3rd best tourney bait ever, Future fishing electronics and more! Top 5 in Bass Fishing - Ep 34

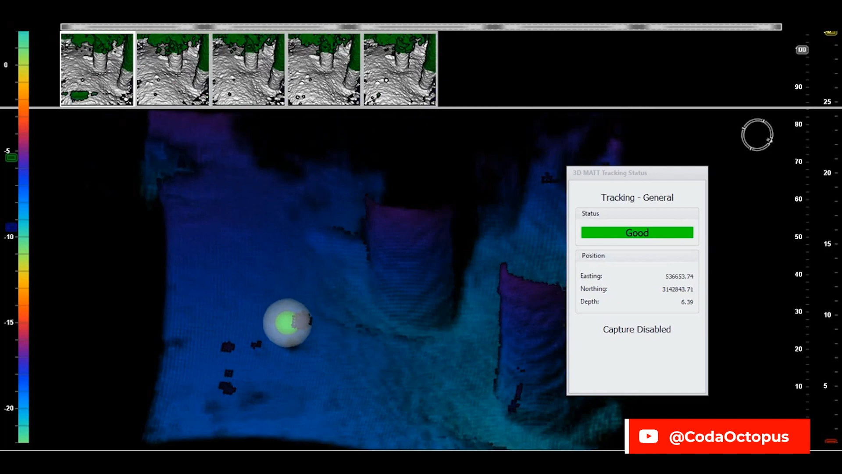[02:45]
Well, one hint might be from this company called Coda Octopus that has some insane sonar for I think commercial saltwater use and for the military.